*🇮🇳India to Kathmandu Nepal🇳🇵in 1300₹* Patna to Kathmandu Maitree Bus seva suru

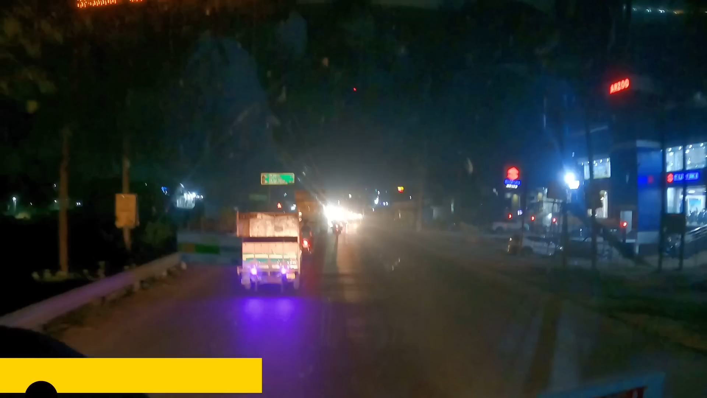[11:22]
हम लोग पहुंच चुके हैं मोतिहारी, और यहाँ से आप देख सकते हैं गांधी संग्रहालय,
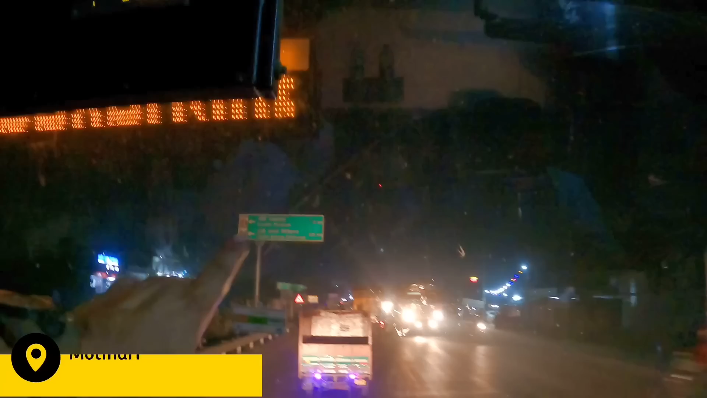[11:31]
गांधी म्यूजियम लेफ्ट साइड की ओर 5 किलोमीटर की दूरी पे।